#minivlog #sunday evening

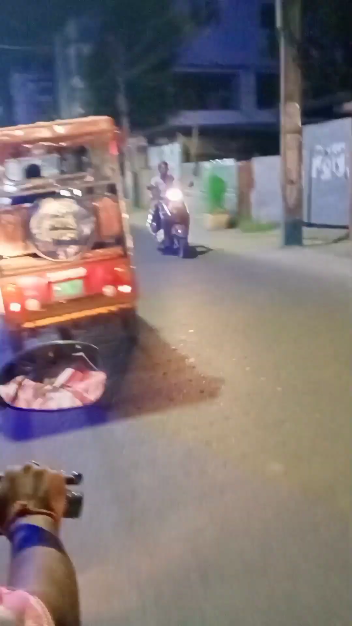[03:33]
তো এই যে ফাইনালি বাইকের এখানে চলে আসলাম, বাইকে উঠে গিয়েছি, বাইক ছেড়ে দিয়েছে, তো এখন সোজা চলে যাবো বাড়ি।